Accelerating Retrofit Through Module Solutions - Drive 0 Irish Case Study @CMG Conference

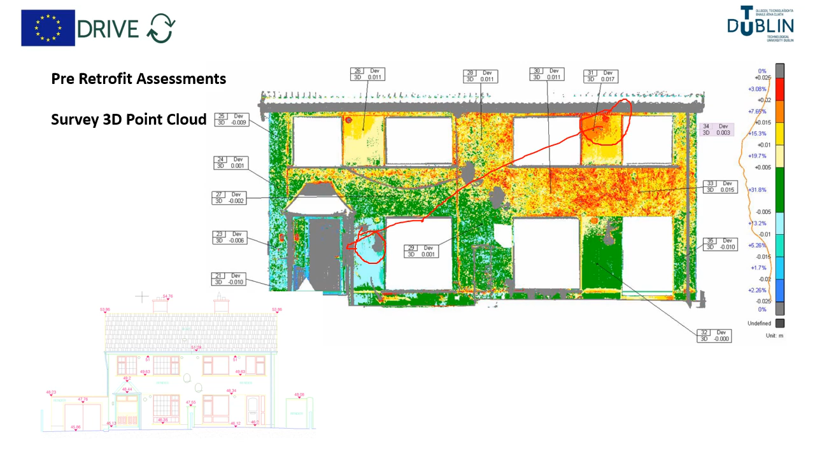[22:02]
not only in not only vertically but vertically horizontally combined and of course this was part of our rationale for designing the alternative bracketry to be able to cope with increasing levels of plumness variation um we also undertook thermal imaging of the existing building and uh thermal transfer or a sort of equivalent u value study on the rear wall of one of the properties
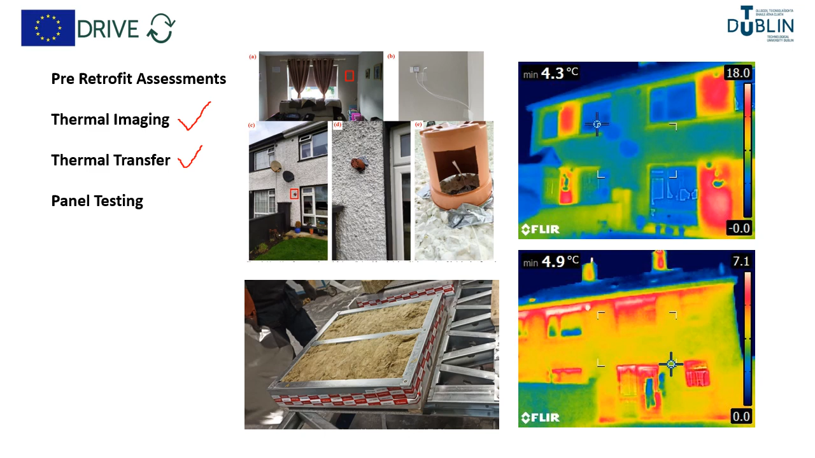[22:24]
um we built a mock-up of the panel for laboratory testing for thermal transfer